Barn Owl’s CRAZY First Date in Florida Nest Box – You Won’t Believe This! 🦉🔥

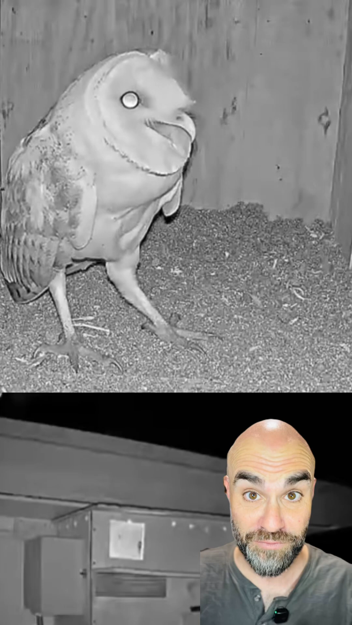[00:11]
He's very excited, making lots of noise because he knows his future wife is coming. He starts dancing, we call it Happy Feet, making lots and lots of noise. And the female's going to enter and he's going to give her a present. He's going to give her a hug. What's he going to do?
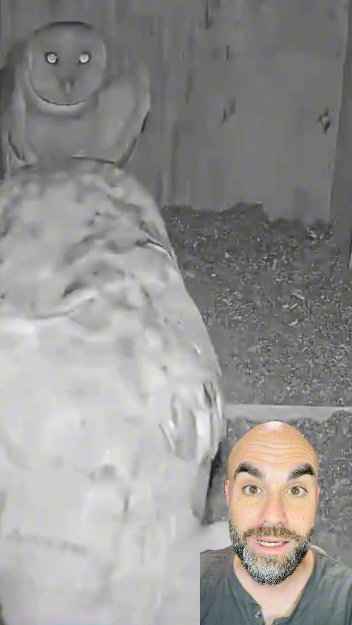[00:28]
She enters in and kaboom, he attacks her. It's very aggressive, lots of almost fighting.
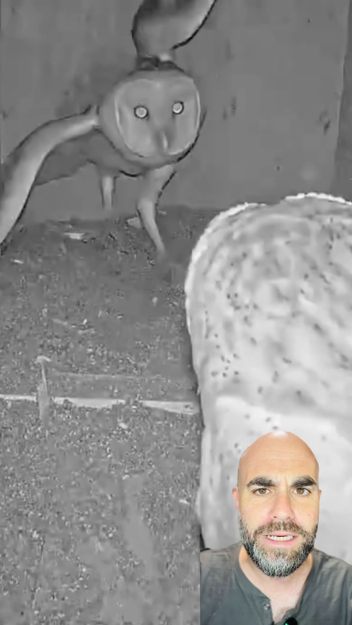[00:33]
The female's looking, checking out his nest box, saying, wow, this is a very nice nest box. This barn owl has and kaboom, another attack. The male keeps on attacking her. He went from being excited that she's going to enter in the box to aggressive, aggressiveness. Kaboom, again, this is the way it is in nature. The first dates are very aggressive. But after that, you go from the boom, the aggressive fighting and all of that till here you go, sleeping, two barn owls, a happy pair.